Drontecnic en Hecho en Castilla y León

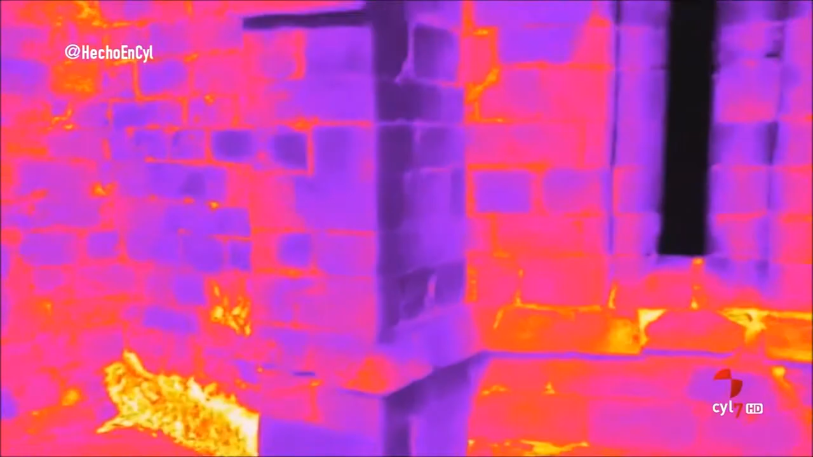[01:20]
Topografía, fotogrametría, todo lo que tenga que ver con inspección.
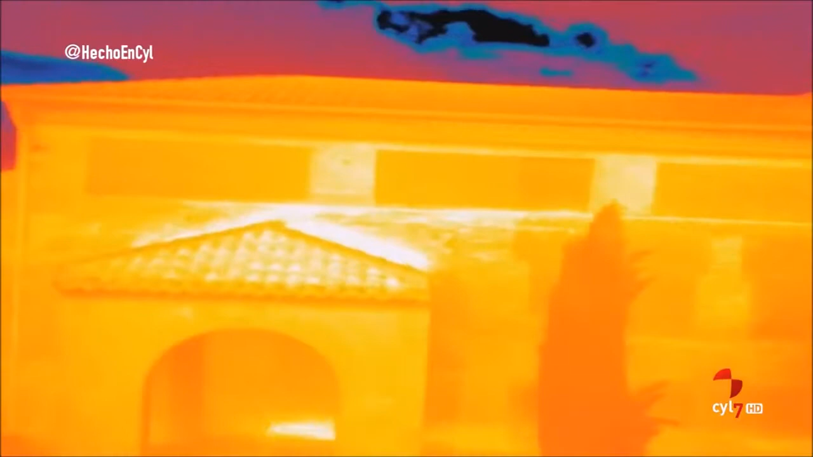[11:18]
Entonces, es una herramienta muy importante para control, por ejemplo, de humedades, de fugas térmicas, en viviendas.
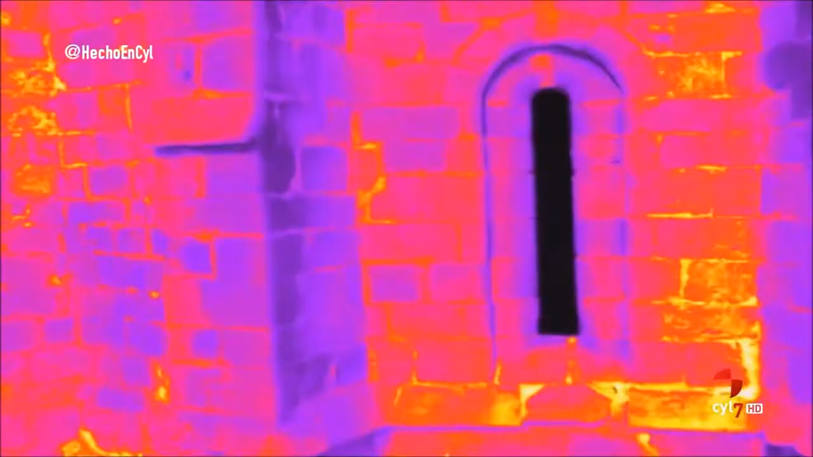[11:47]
Con otro tipo de cámaras, especialmente topografía, fotogrametría, todo lo que tenga que ver con inspección.
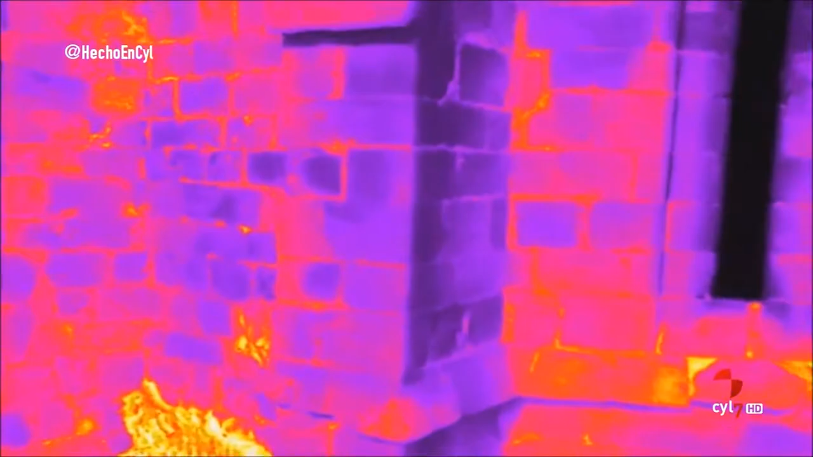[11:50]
Incluso aplicaciones relacionadas con la agricultura también. Sí, sí. Hay una rama, precisamente, dentro de la de los drones que se llama agricultura y precisión.